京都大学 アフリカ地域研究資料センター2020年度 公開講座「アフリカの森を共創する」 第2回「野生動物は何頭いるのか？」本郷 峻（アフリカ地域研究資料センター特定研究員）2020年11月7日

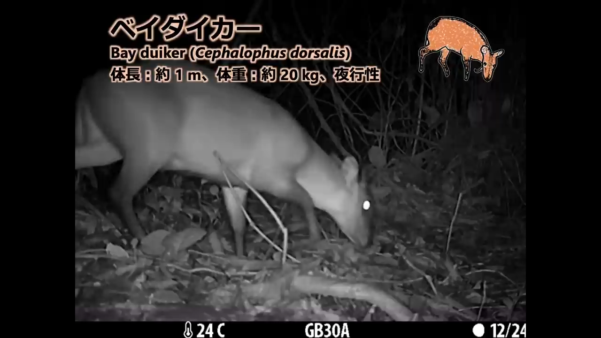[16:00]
3種目はベイダイカーですピータースダイカーと同じく赤い系をしていますがこちらは夜行性ですピータースダイカーやベイダイカーなど赤茶色の毛並みを持った中型ダイカー類を総称してレッドダイカーと呼びます
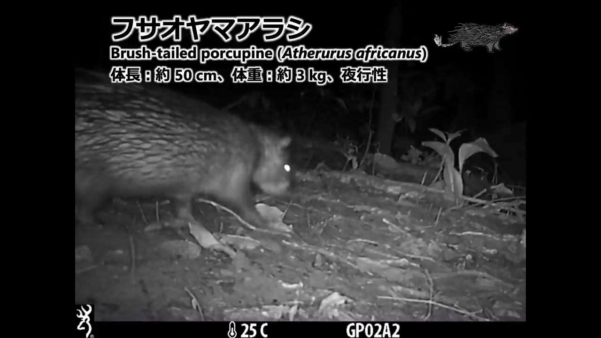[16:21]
最後はフサオヤマアラシです4種の中では唯一の月種類でダイカー類よりも小さく夜に活動します
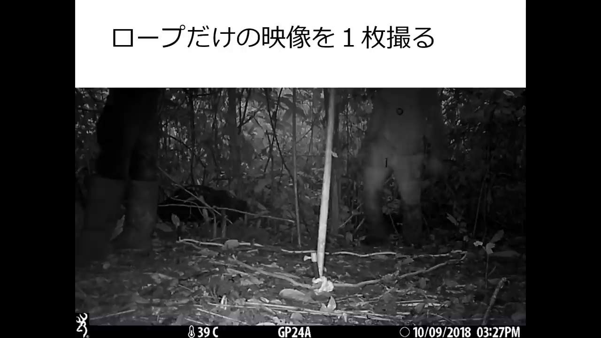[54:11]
このようにロープを置いた状態で1枚だけ動画を撮りますこのロープ動画は後で滞在時間の測定をする際に使用しますここまでの作業が終わるとロープを回収してカメラの電源を入れっぱなしにしてその場を立ち去ります
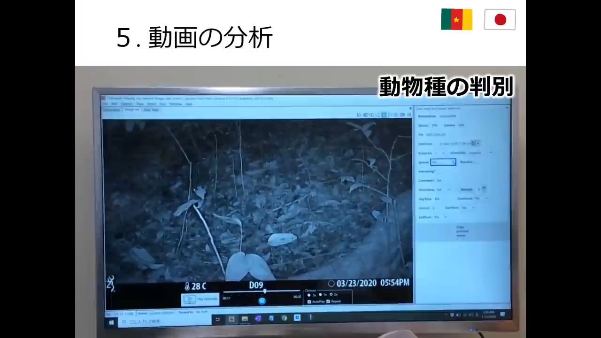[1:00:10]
次に動物が撮影範囲を通過した回数のカウントと滞在時間の測定を行います
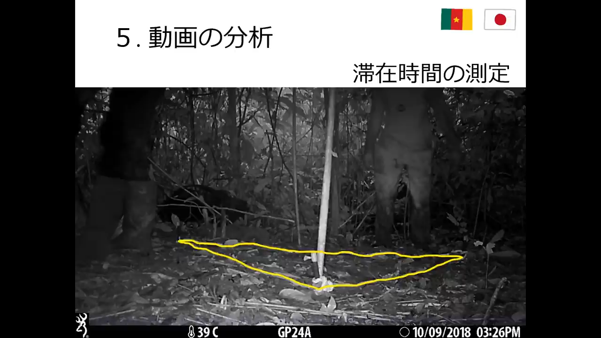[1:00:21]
カメラを設置した最初に撮ったロープの映像から撮影範囲を強調した写真を作って